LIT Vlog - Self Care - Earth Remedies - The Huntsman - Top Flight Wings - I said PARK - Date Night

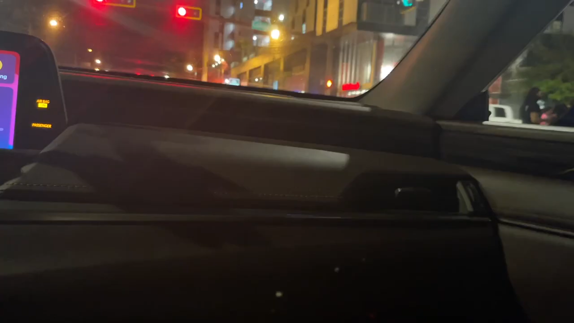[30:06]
I don't know what club this is. One of the, these are the team at the Potbellies.